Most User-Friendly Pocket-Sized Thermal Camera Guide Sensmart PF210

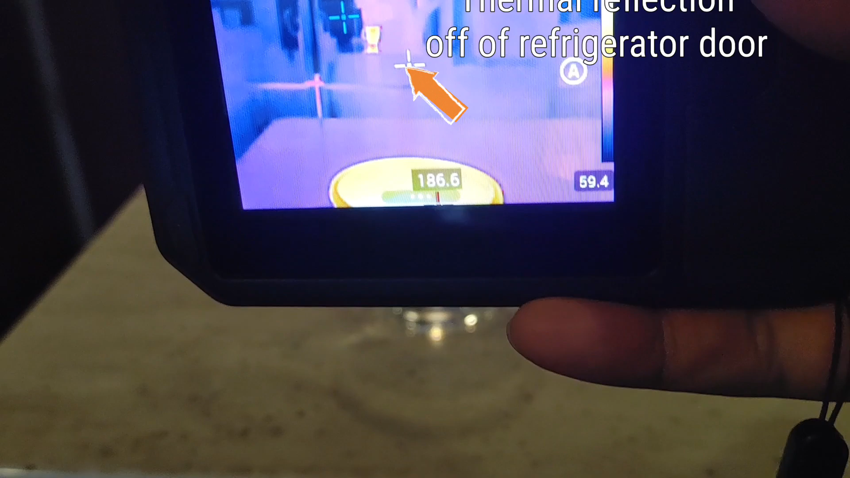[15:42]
you see if I go right right next to it it's 70 degrees so take a look here you see on my camera
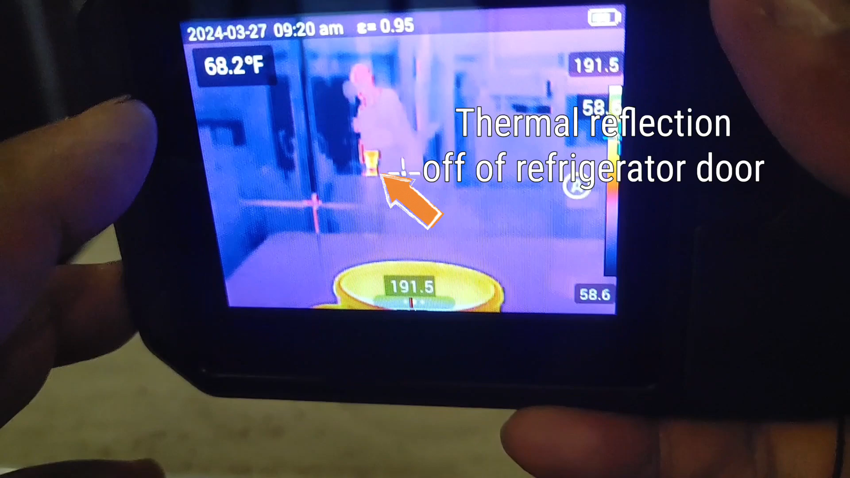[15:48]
On screen: spot 68.2°F
watch when I get onto that reflection it jumps up to 118 now
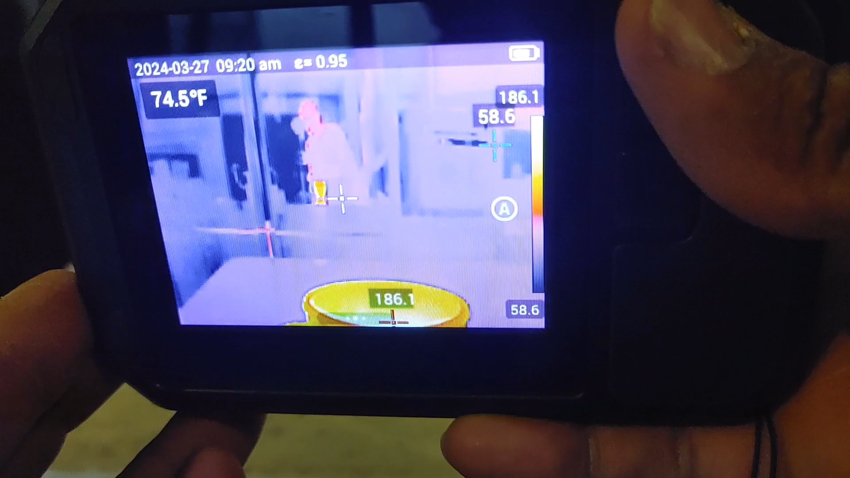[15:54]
On screen: spot 74.5°F
back to 70 that's the thermal reflection that we're having to always um be aware
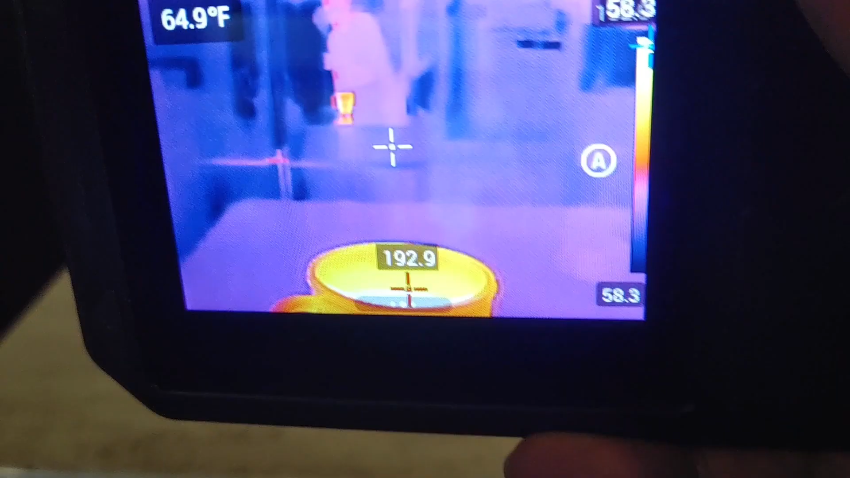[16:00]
of
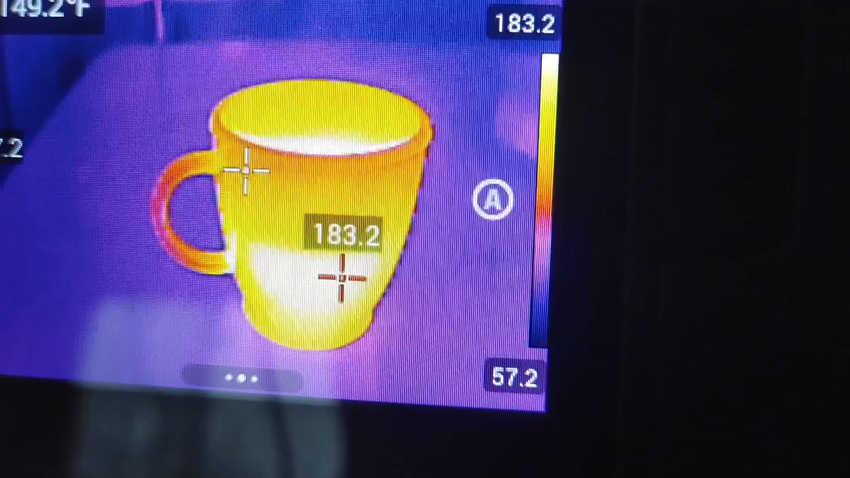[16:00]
so as you can see with the proper contrast it just looks a whole lot better
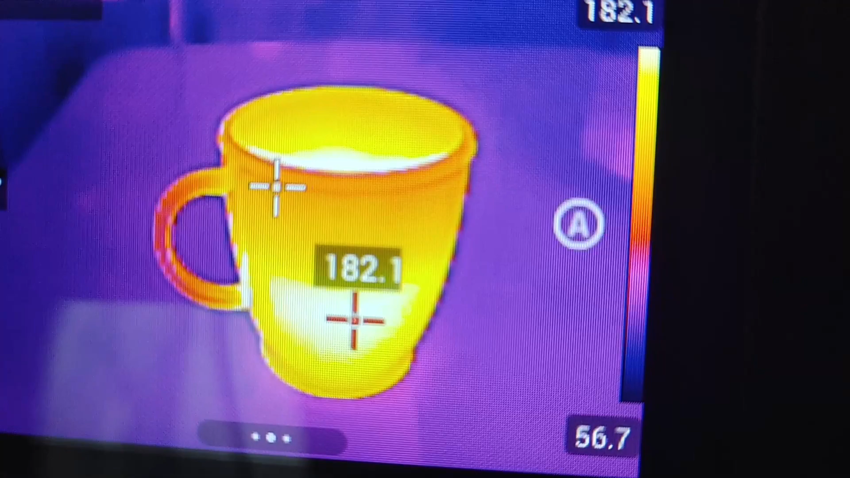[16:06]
image is a lot more crisp we've got the temperature of 181 degrees as
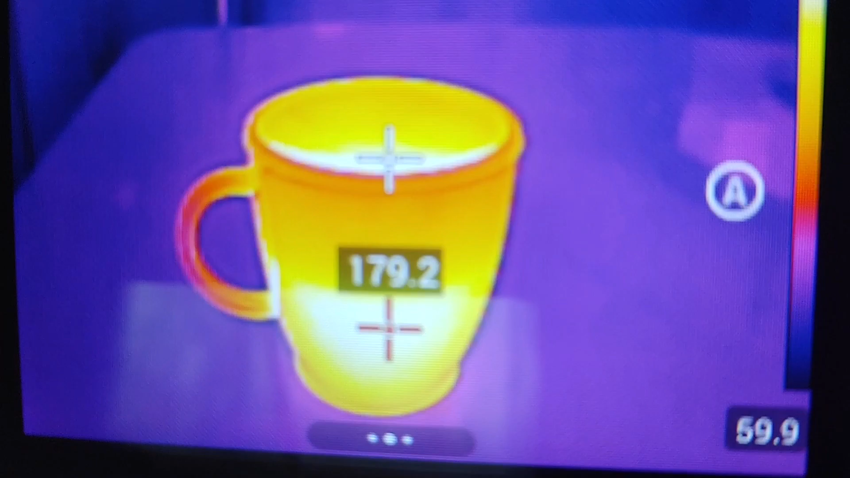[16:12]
you can see it's cooling down pretty rapidly and I'm just going to take a couple snapshots
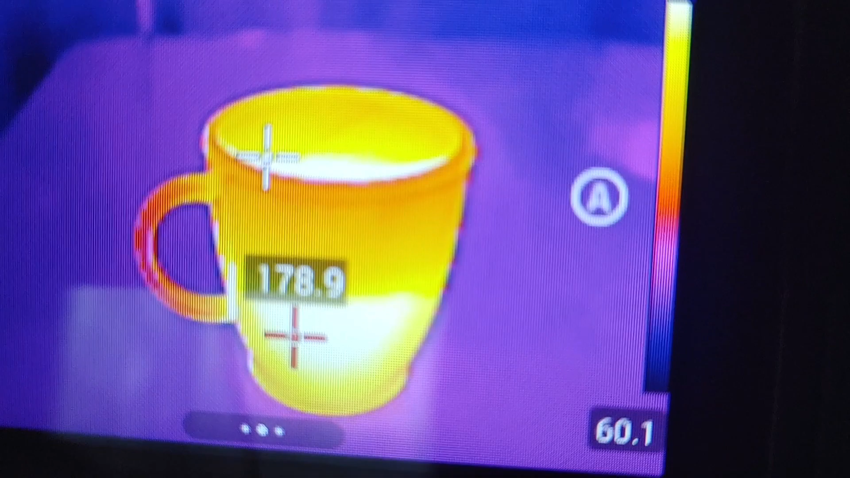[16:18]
here that way you can actually because the video camera is not doing it full justice I'm recording it with my
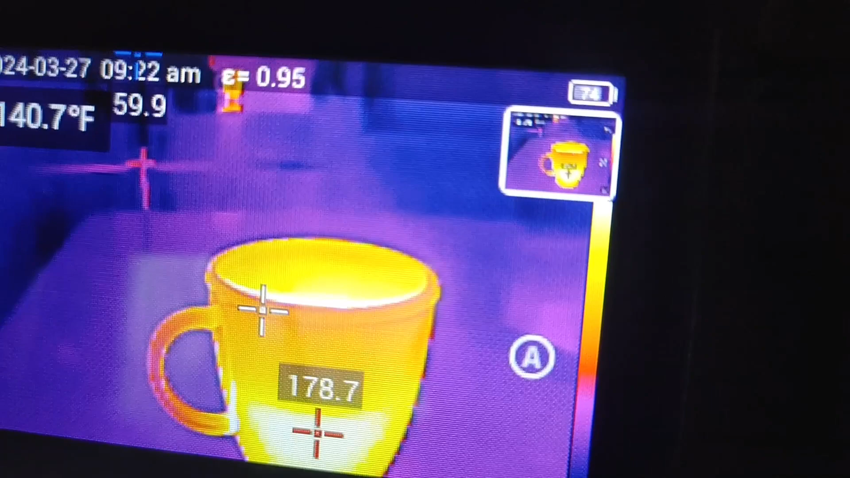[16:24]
phone camera you're not getting the full quality so
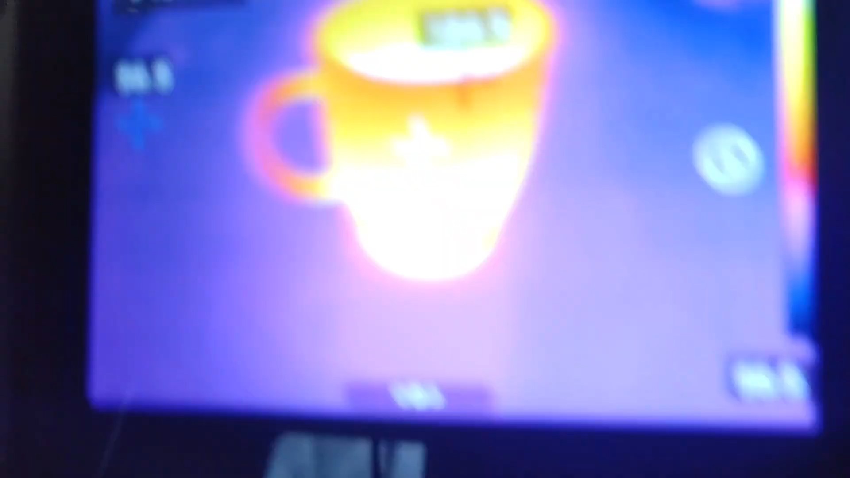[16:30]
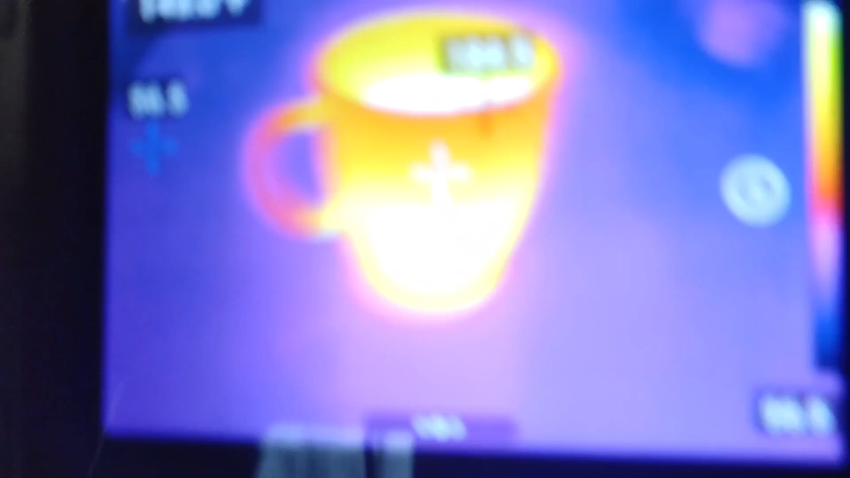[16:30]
once again we can select this
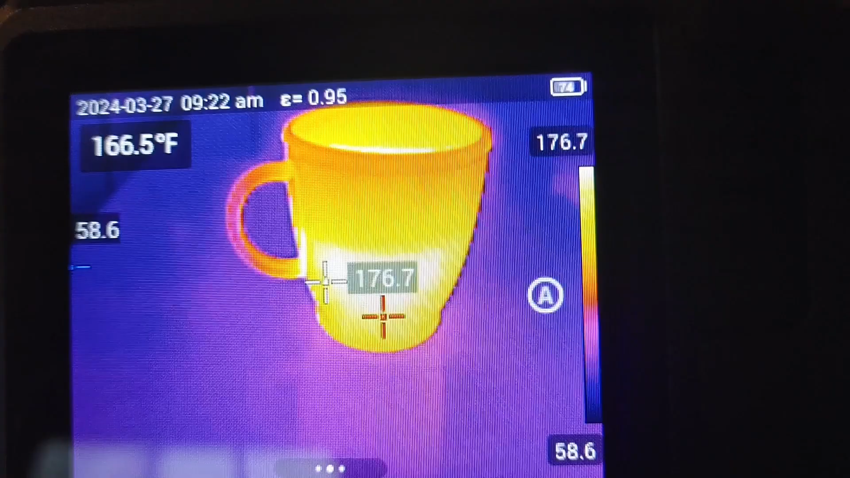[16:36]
On screen: spot 166.5°F
is what I was talking about with the auto function so if I go hit these three dots here all
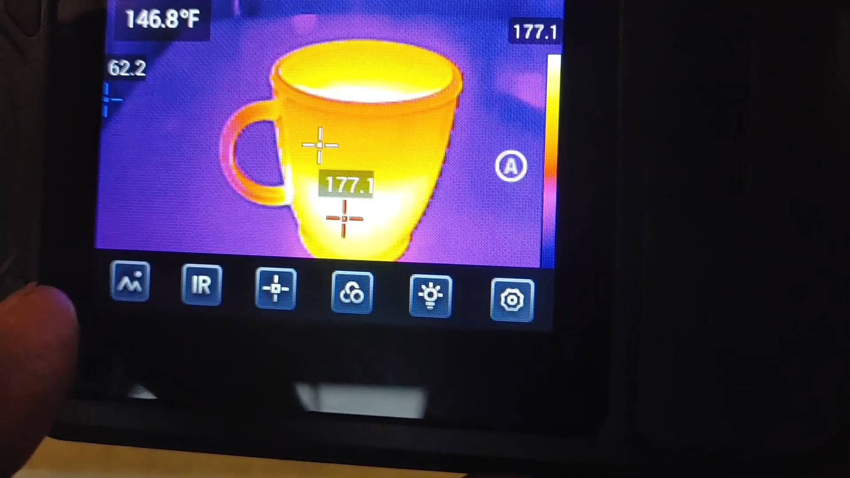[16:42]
right now I just go to settings let's put our
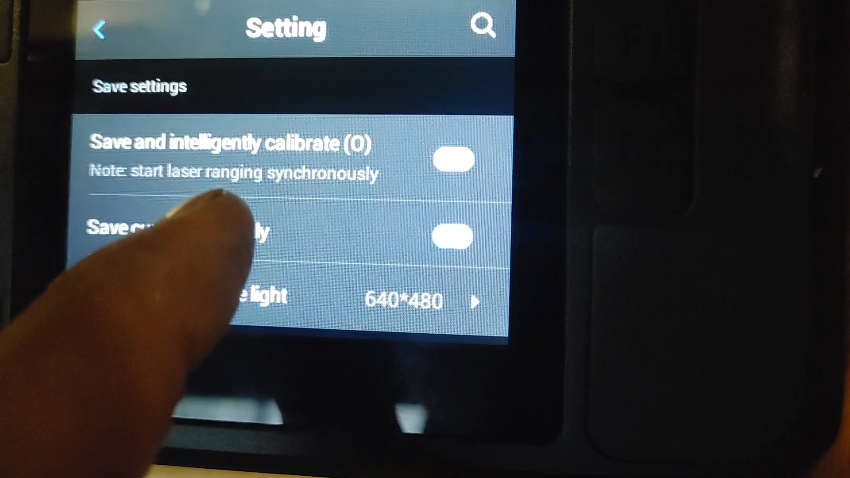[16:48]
save and intellij calibrate back on and now
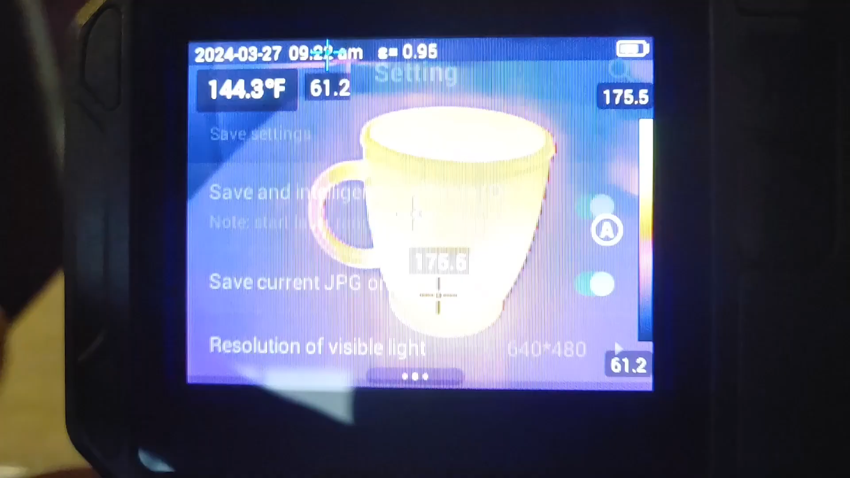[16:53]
we'll go back
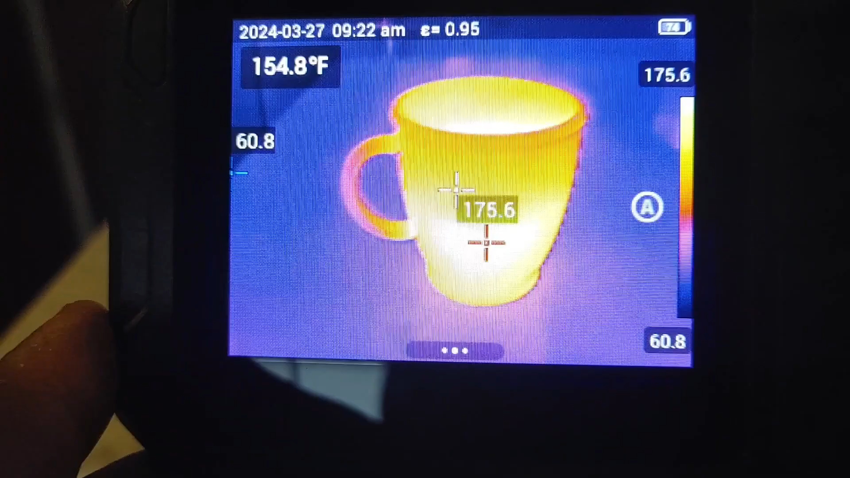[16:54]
On screen: spot 154.8°F
watch what happens when I take a snapshot now hit that now I hit auto
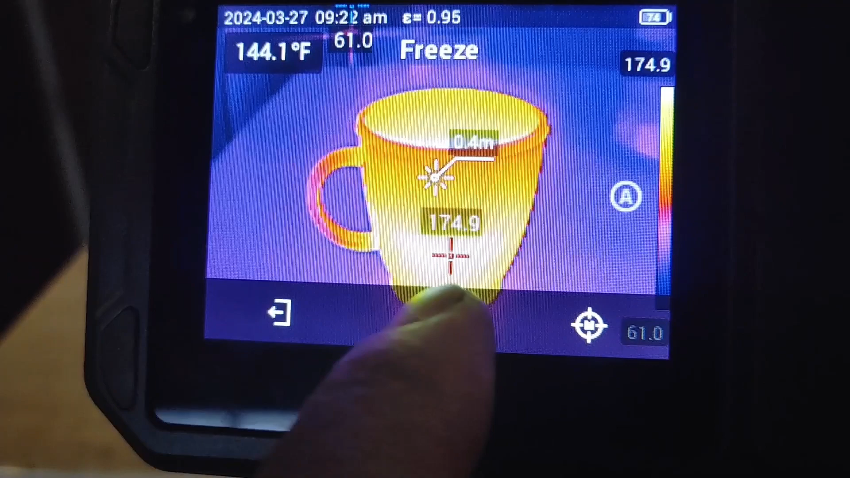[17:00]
now what this does is it will actually trace
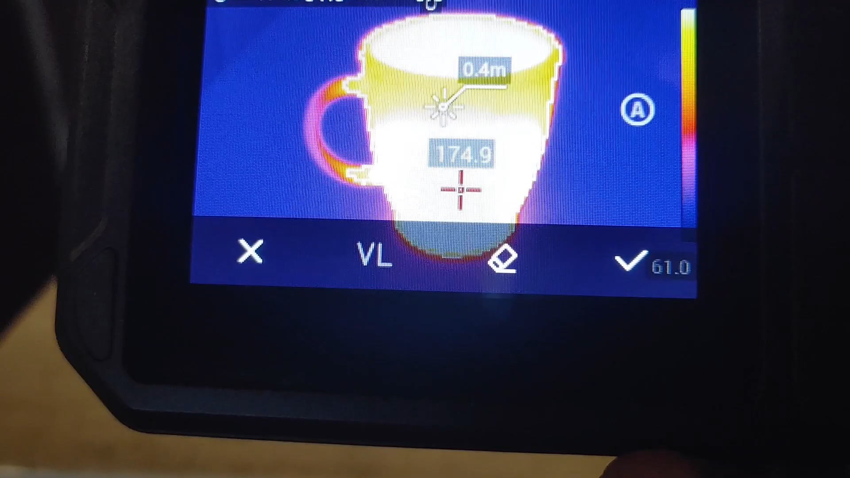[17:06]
the hottest spot and it'll show the square meters and everything up here so if I save that
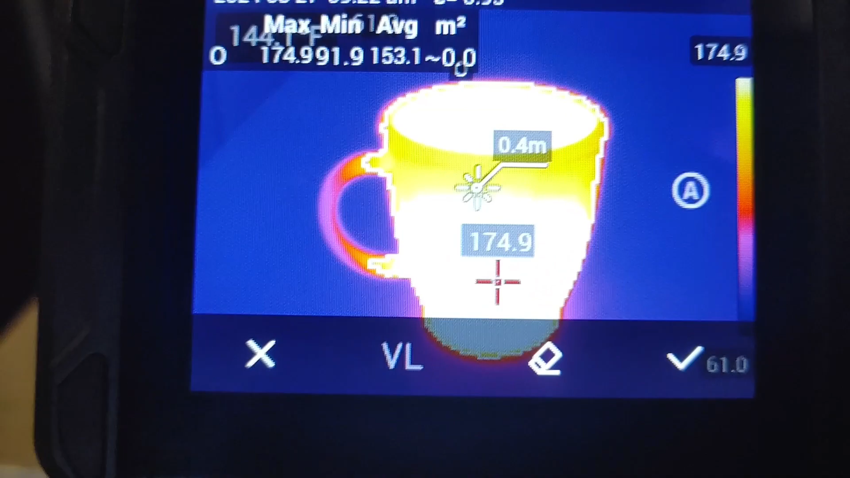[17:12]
you'll be able to see how that looks um now like I said that could be helpful for